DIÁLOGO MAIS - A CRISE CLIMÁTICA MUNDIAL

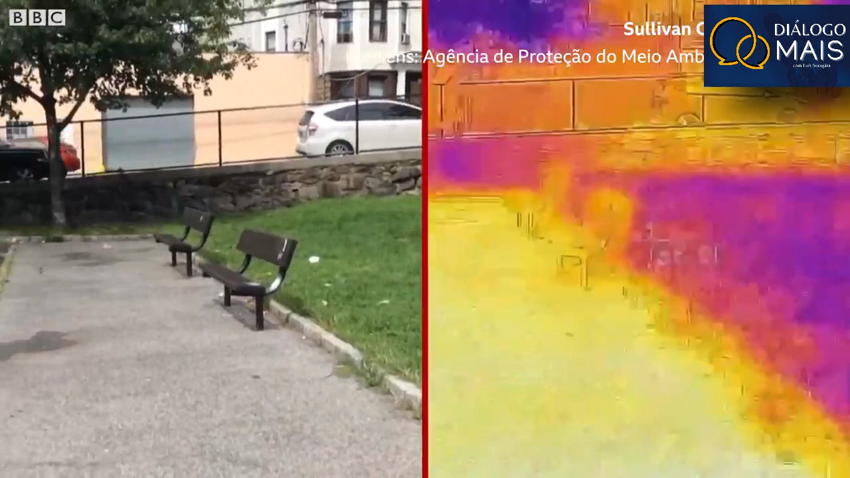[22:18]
Em junho, durante uma onda de calor que atingiu Nova York, cientistas constataram que as ruas de áreas mais pobres da cidade eram de 3 a 10 graus mais quentes que as de outros bairros.